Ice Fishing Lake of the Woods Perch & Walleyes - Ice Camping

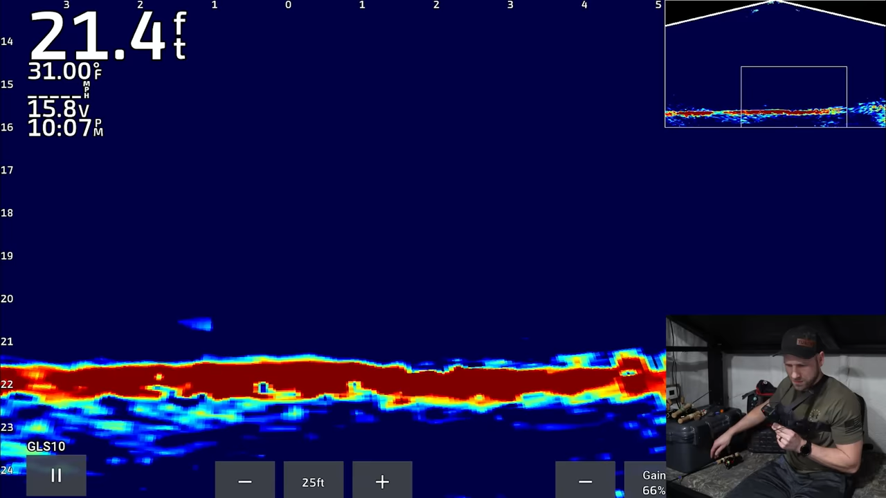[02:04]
On screen: depth 21.4 ft, water 31.00°F
Nope. They must just be grabbing the minnow. Oh my god.
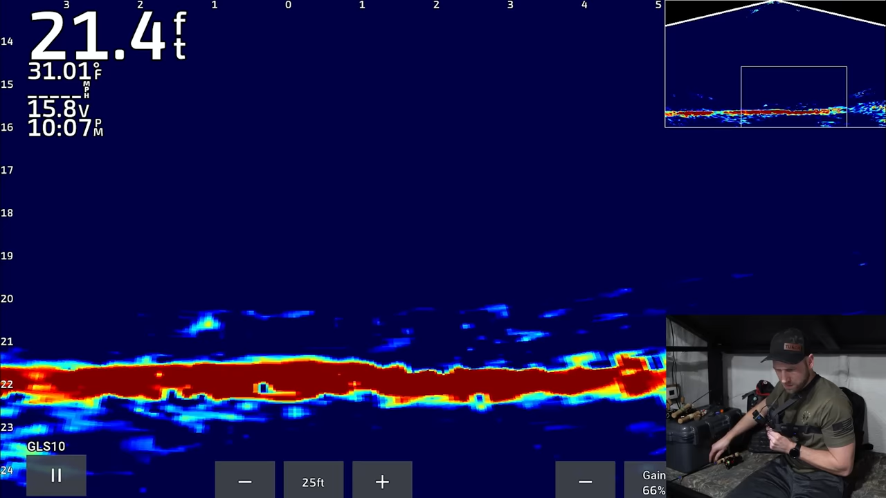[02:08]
On screen: depth 21.4 ft, water 31.01°F
He didn't even get the minnow.
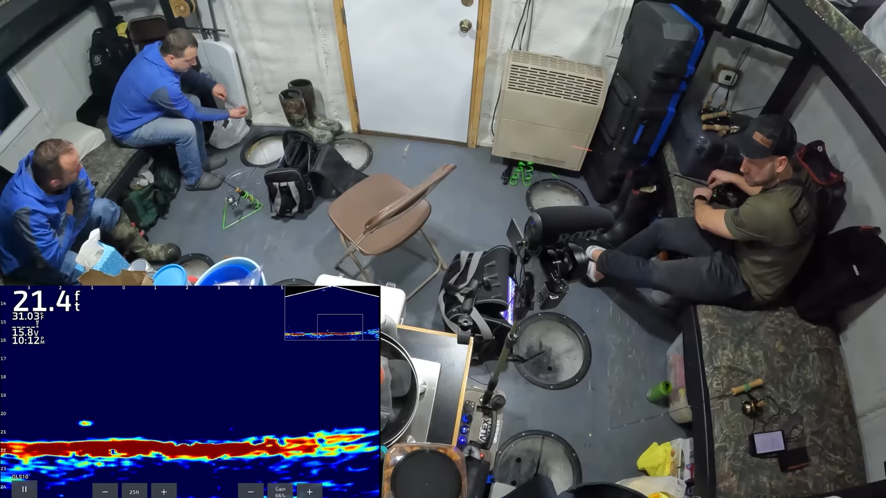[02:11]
On screen: depth 21.4 ft
Fish on. First fish of the trip. About time, right? Freaking sauger.
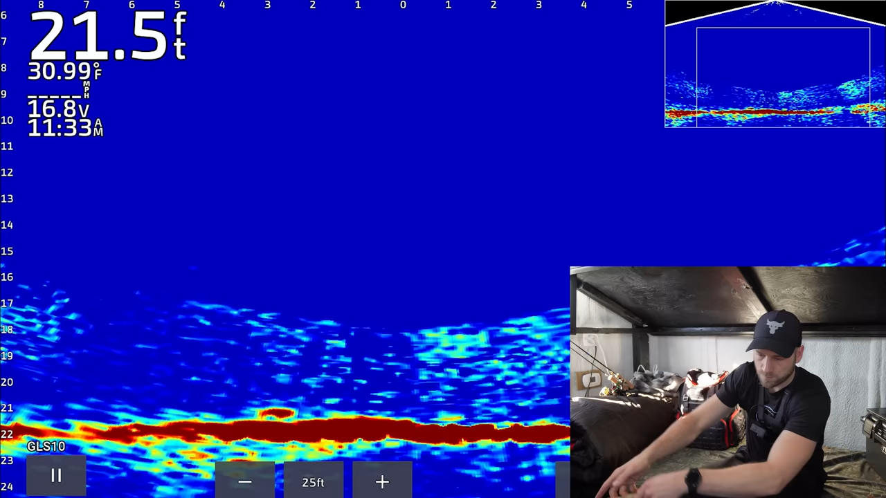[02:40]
On screen: depth 21.5 ft, water 30.99°F
I'm sure a guy like this, too, local, he's a guide, right? Marks spots. And if I was out here as a guide in the summer, here we go. I would mark transition spots. Oh, he just dropped it. No.
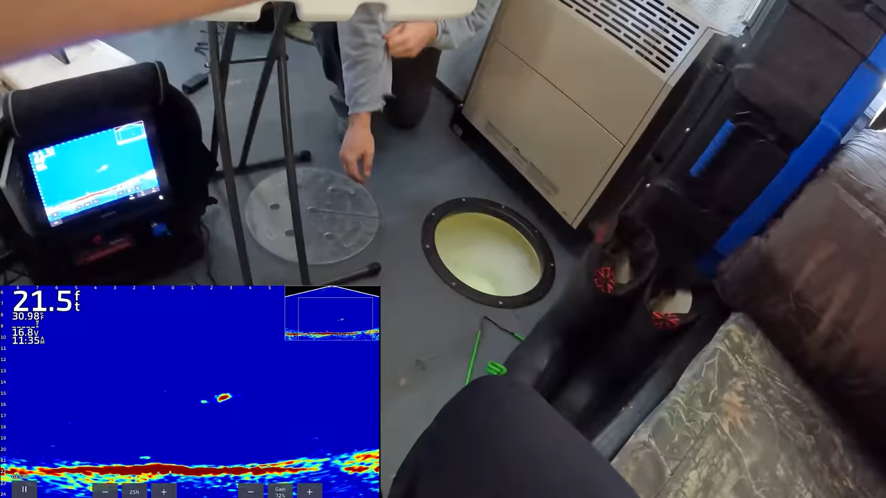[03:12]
On screen: depth 21.5 ft
That's why I came over. Yeah, this is a better fish right here. Casey's been jumping fairly well in the training around.
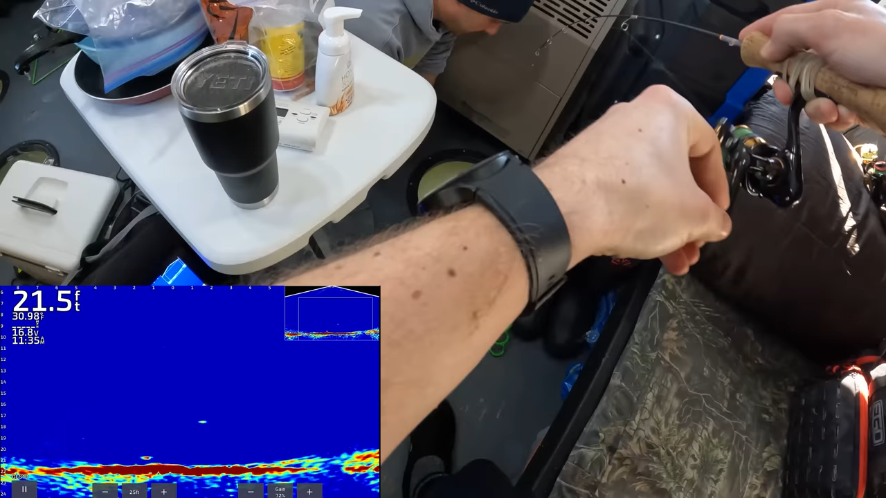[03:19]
On screen: depth 21.5 ft
Oh, it's a perch, it's a battle tank.
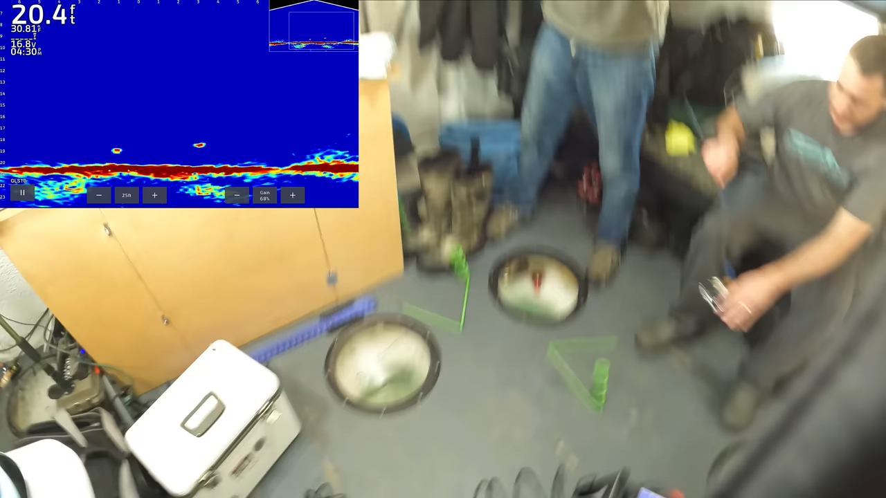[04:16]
On screen: depth 20.4 ft
Hooked up. Oh boy, I'm hooked up good. He's rotting. That's a nice fish. This is gonna be a good perch.
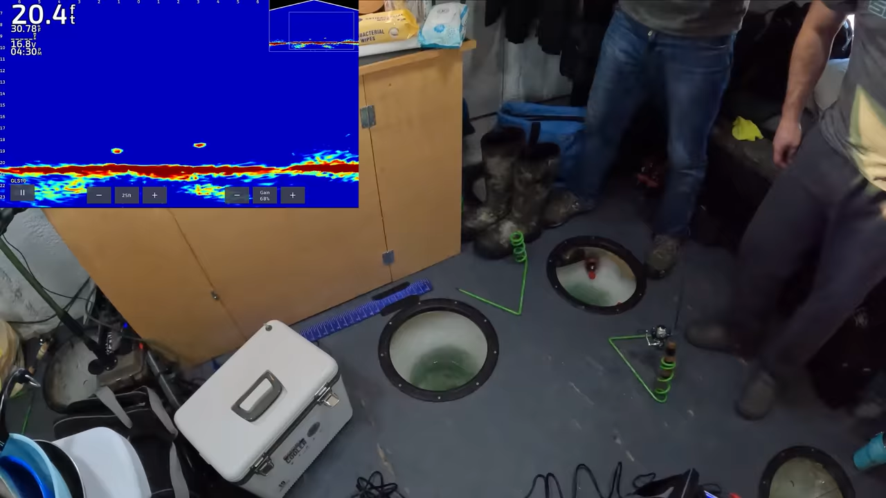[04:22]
On screen: depth 20.4 ft
Something just took a run at my... This thing took a run, so he's...
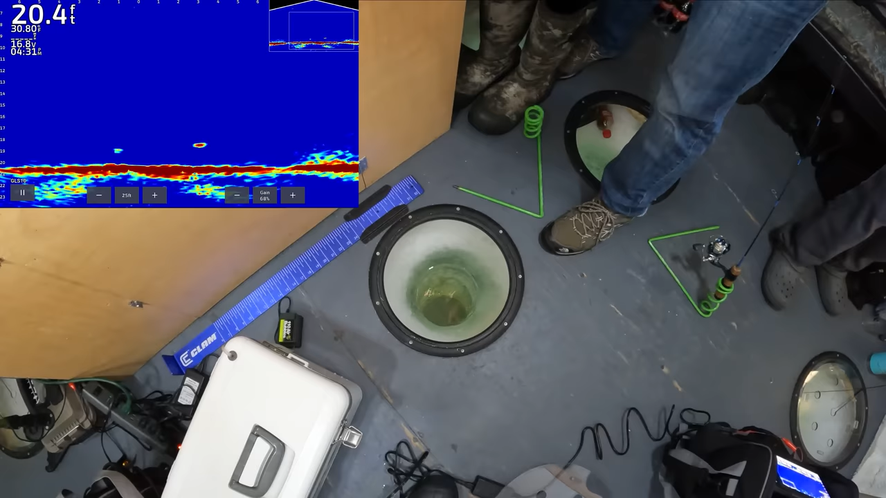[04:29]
On screen: depth 20.4 ft
I don't think he's wrapped around my rabbit. Yeah, John, wrapped around, he wrapped around this. Huge perch! Huge perch!
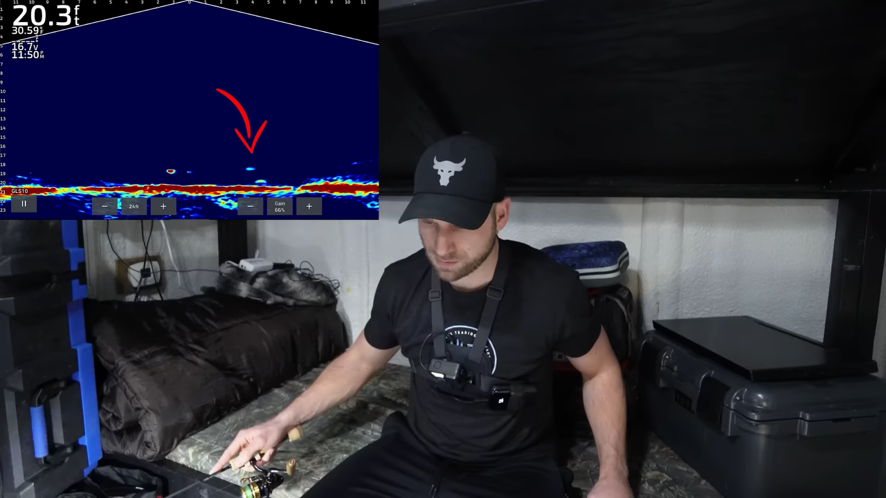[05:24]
He's gonna eat something here. Right here. He's roofing at you. No way. No. He got off?
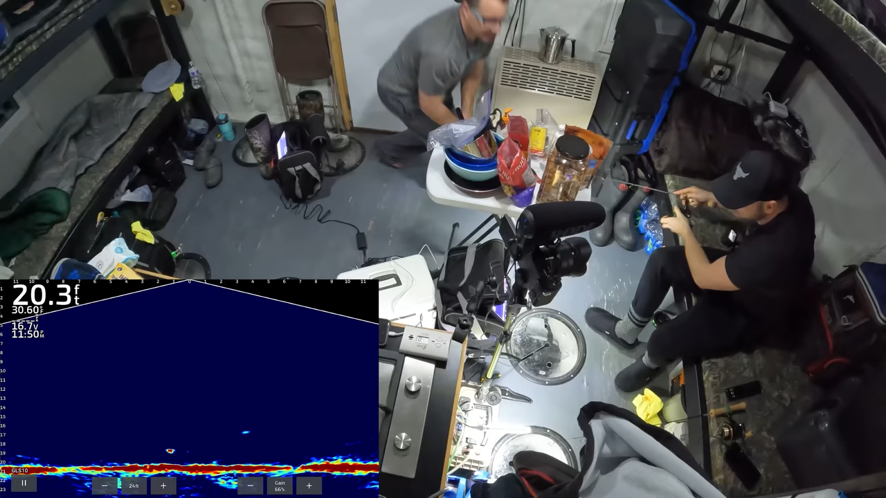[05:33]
Yeah, but he's going back down. He's going right back down. Mine.
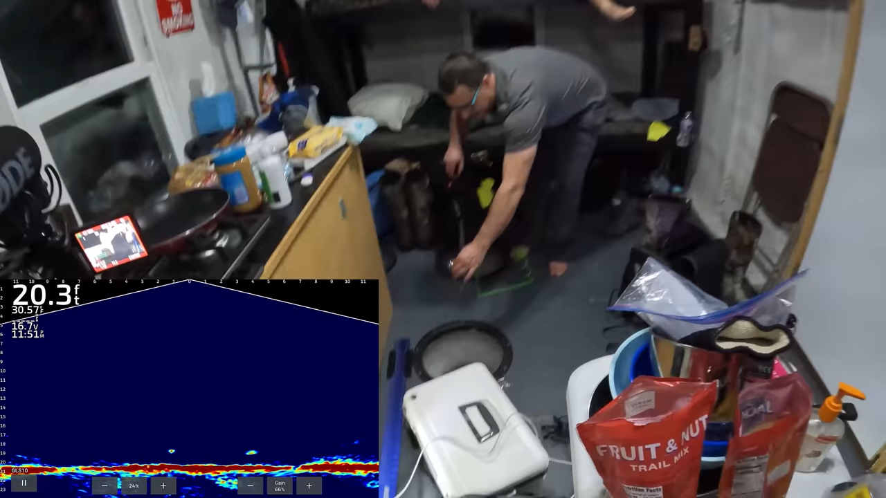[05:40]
Gonna see, we got a. I'm thinking it's an eel pout or a nice walleye. Playing around. No.
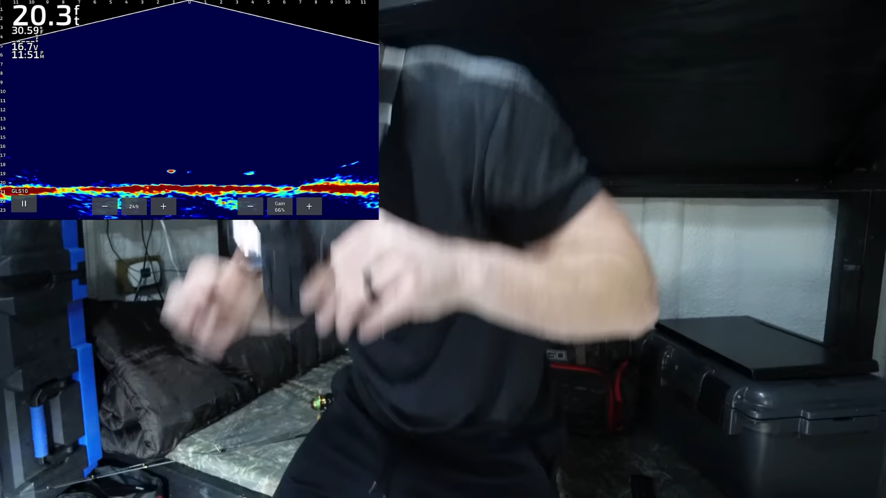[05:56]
He's hungry. He's gonna get something. It's crazy that I missed yours, Alex, and then came over to mine and hit it right like that right away after looking at it twice. Is he still around? I don't see him right now, but most of the time I can't see him until he gets over here. Like when you guys can see him, I usually don't. Right. But right now I don't see him, but I know when he came off my rod, well, obviously he went over and hit that, so. There's something over here. He's under me again.
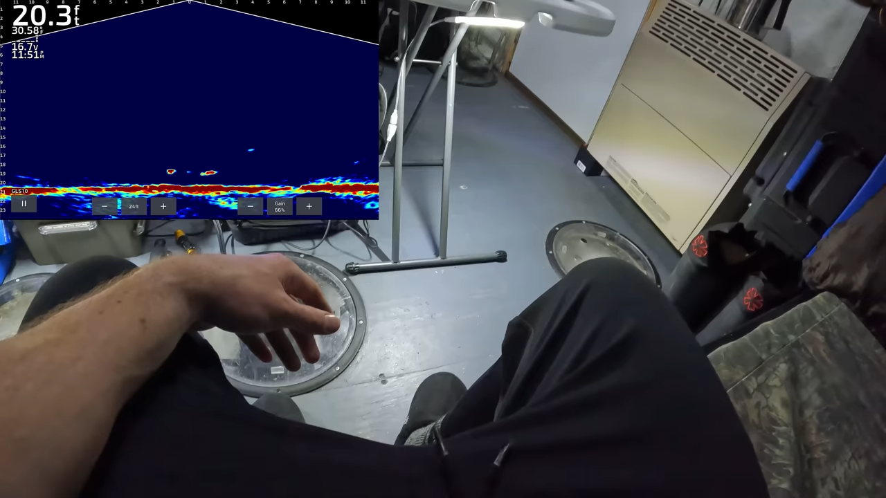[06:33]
On screen: depth 20.3 ft
Oh yeah. Something is anyways. I'm gonna drop down again. He just came off after you. Yeah. He came off after you hard. See? Yeah, you're right. Is he down there? He was. He just went back down to the bottom, though.
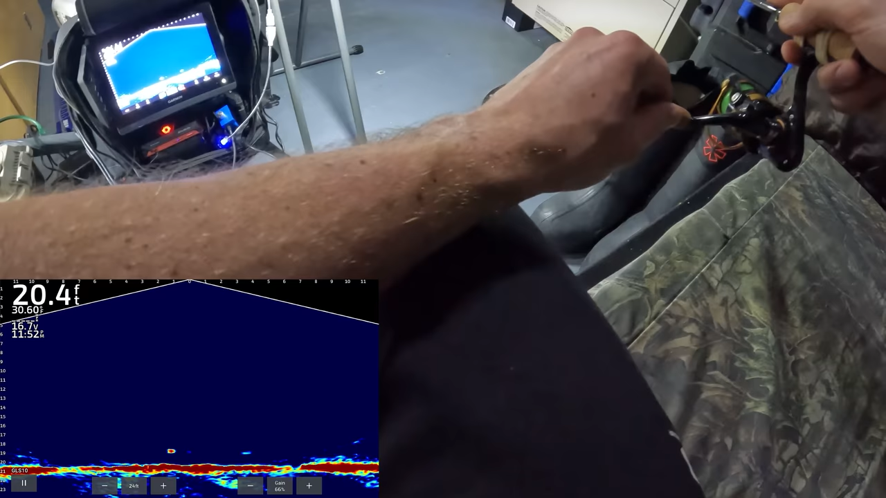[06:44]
On screen: depth 20.4 ft
I can't believe you didn't hit either. I gotta make sure I still got a head.
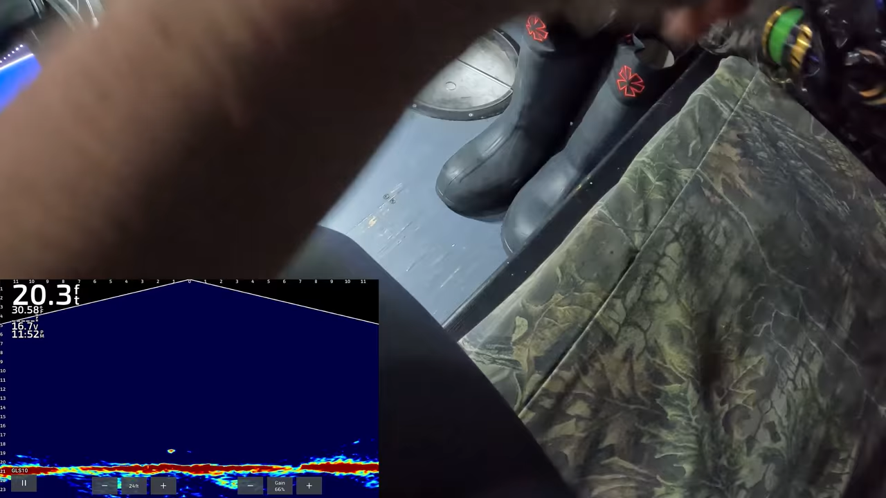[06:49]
On screen: depth 20.3 ft
Dang it. Yeah, when you both times, Alex, yeah. When you lifted up, he came hard at you. There's another fish over on the left. Yeah, I see. Far left. Not near as big as that one. John, what? Your rattle rig's going. Is it? Yeah.
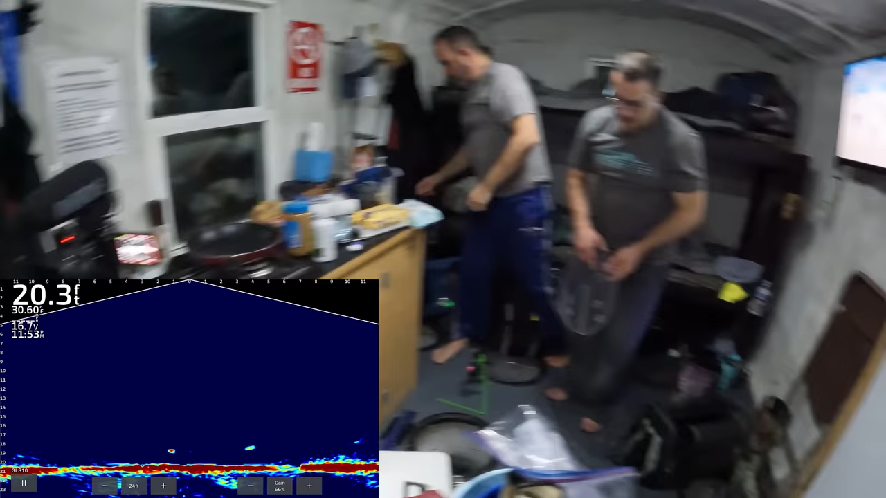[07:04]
He might be playing around with us here. Yeah, wait till he's got a little bit of funness going with them there.